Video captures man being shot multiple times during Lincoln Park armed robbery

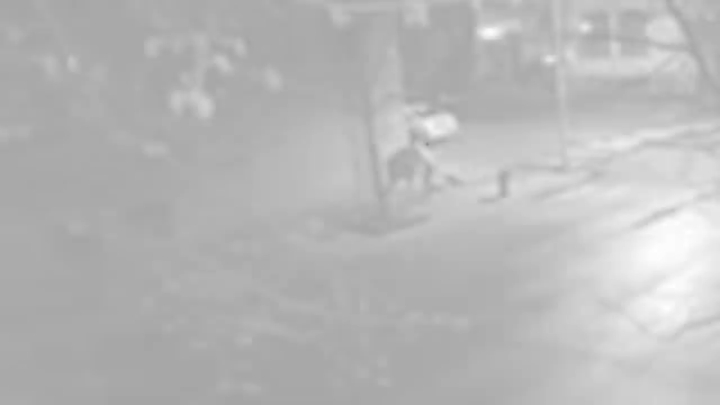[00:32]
Once they spot him, a suspect pulls out a gun and appears to be trying to rob the man.
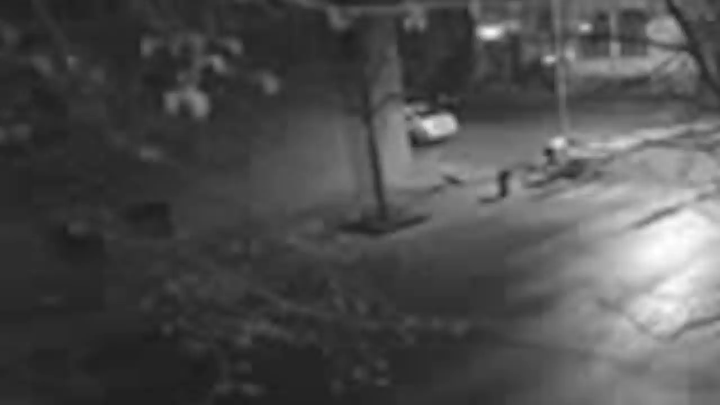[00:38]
The victim begins to fight with the suspect after a short scuffle. We've stopped the video here because this is when the victim was first shot. Now long after the other suspect fires two shots into the victim.